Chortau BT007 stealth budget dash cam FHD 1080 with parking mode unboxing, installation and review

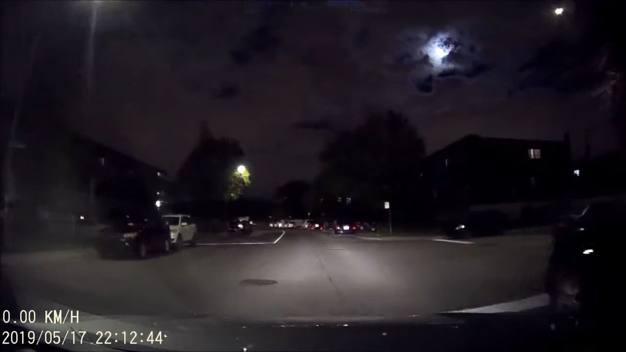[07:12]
at night with scarce street lights the picture is also good
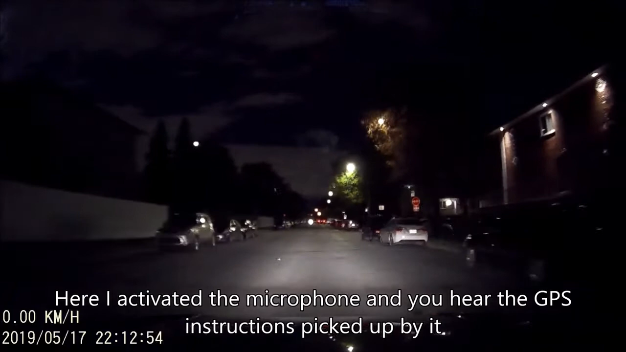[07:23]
here i activated the microphone and you hear the gps instructions picked up by the microphone
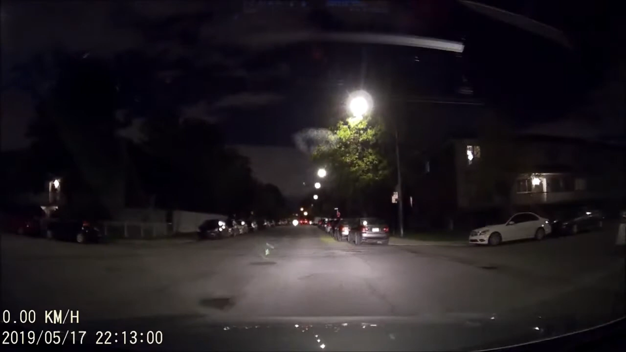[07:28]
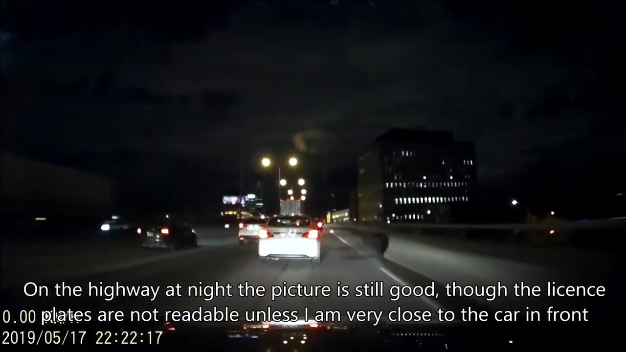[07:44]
on the highway at night the picture is still good though the license plates are not readable unless i'm very close to the car in front overall i like this dash cam and i am keeping it